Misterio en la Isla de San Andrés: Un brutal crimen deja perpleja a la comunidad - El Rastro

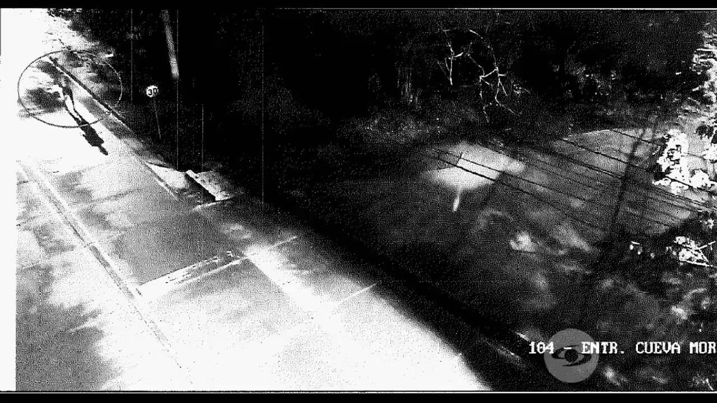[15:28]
A las 11 y 25 de la noche se ve únicamente a este hombre caminando solo por la vía principal a las 11 y 27. Se ve a este sujeto manipular su celular y camina por la misma vía que conduce al lugar donde también ingresó Luchín minutos antes.